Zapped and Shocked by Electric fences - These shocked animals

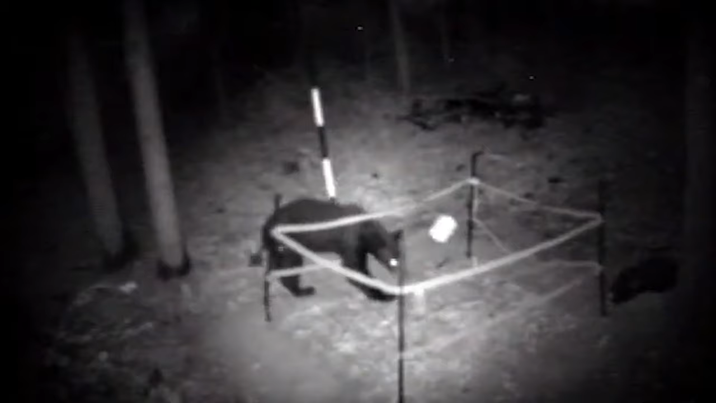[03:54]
Even if bears have thick coats, there's still no match against electric fences of all types, shapes, and sizes.